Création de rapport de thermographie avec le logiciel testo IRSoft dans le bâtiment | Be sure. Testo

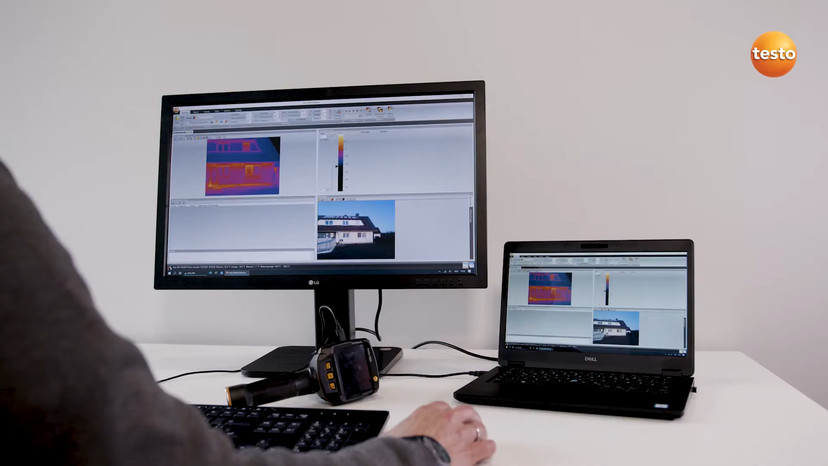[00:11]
to analyze thermal images from the field of building thermography and document them in a report.
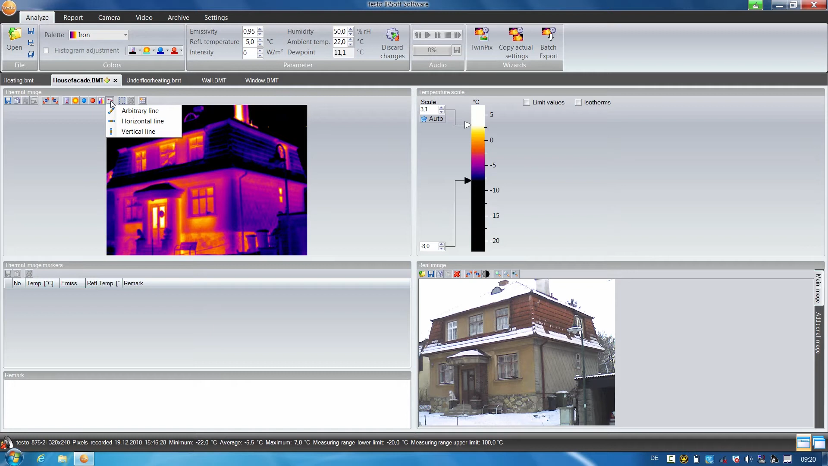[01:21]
mark the desired area, and we can already see the temperature curve of the profile line in the diagram below.
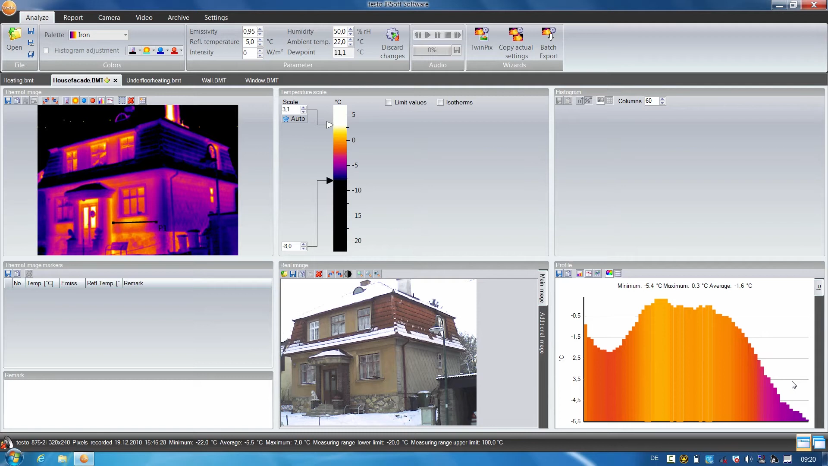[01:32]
We are additionally shown the minimum value, the maximum value, and the mean temperature value.
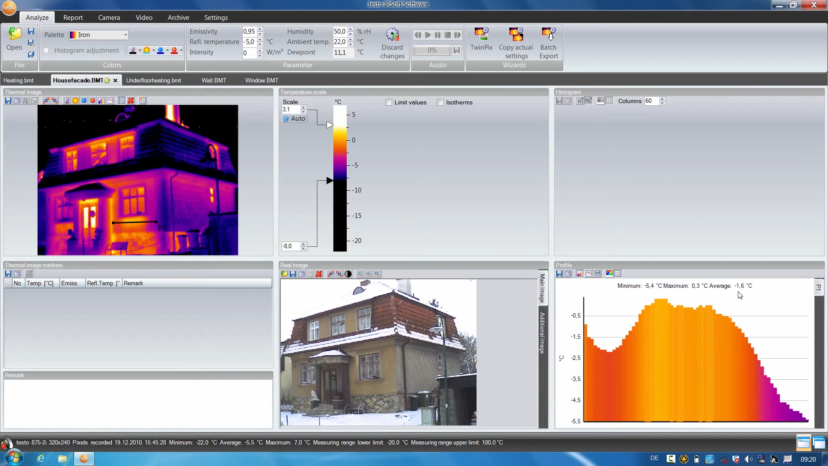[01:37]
I can also show individual temperature values simply by mouse over.
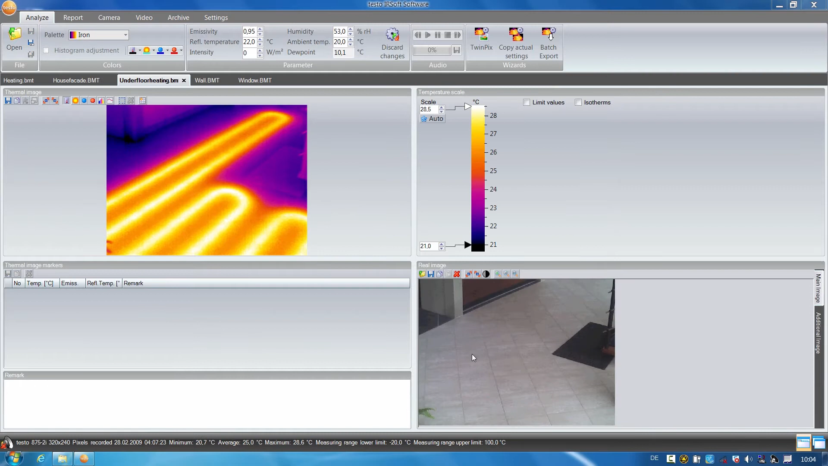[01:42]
On screen: scale top 28.5°C, scale bottom 21.0°C
With the help of the TwinPix function, I can overlay a thermal image with the stored real image in the Testo IRsoft. This helps to better visualize the position of the underfloor heating, for example. I start TwinPix and the assistant guides me through the function. For the overlay, four identical markings are made in the thermal image and the real image.
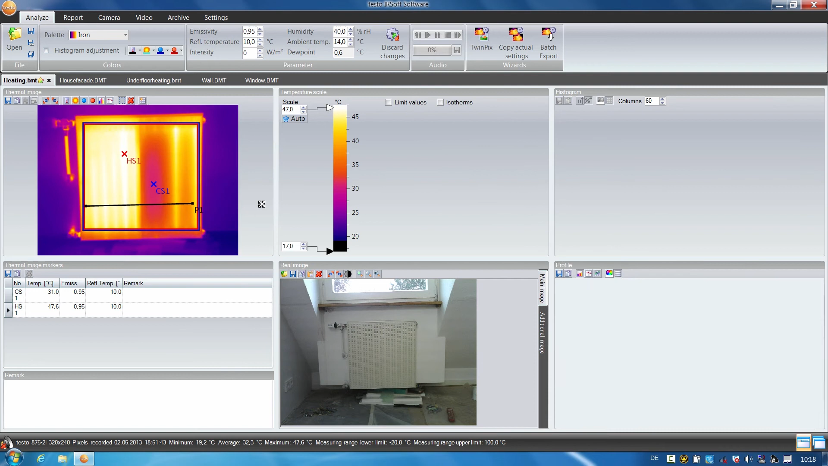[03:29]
On screen: spot 31.0°C, max 47.6°C, min 19.2°C, scale top 47.0°C, scale bottom 17.0°C
I can now also clearly visualize the temperature curve in the thermal image. Here we can see the minimum and maximum values as well as the mean temperature value.
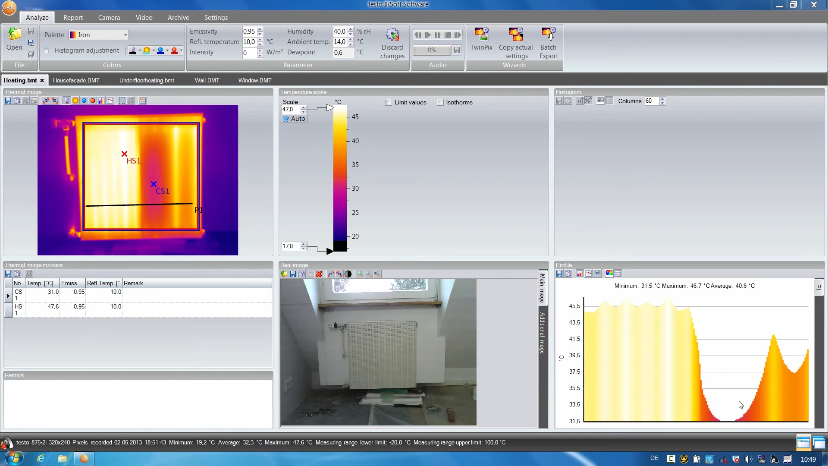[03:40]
On screen: max 47.6°C, scale top 47.0°C, scale bottom 17.0°C
I will now document the processed thermal images in a report together with other images which have been made. To do this, I select the report, go to the report assistant and select a standard report from the numerous templates.